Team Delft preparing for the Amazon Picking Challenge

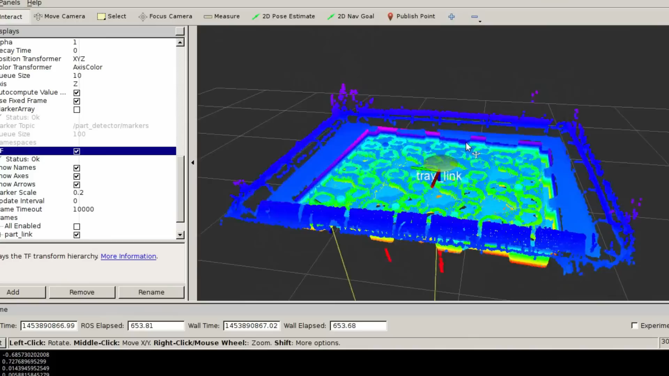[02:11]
Localization will be done using state-of-the-art selective search methods.
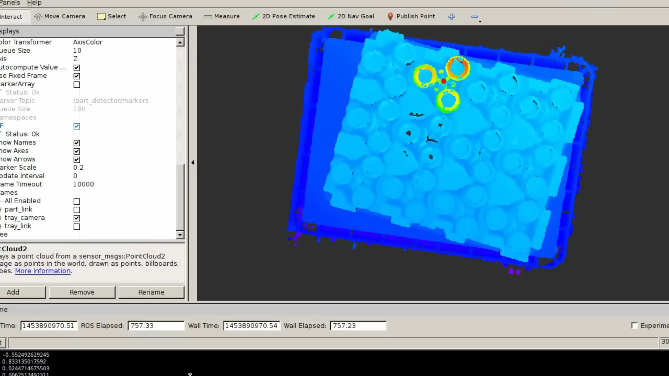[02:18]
Once localized and identified, pose estimation for rigid objects will be achieved using the iterative closest point
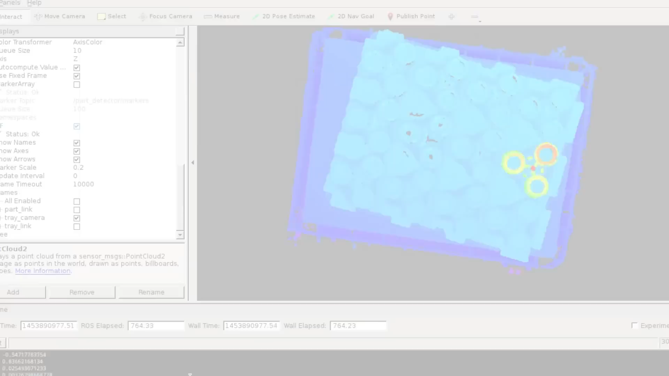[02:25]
algorithm and for non-rigid objects using principal components analysis.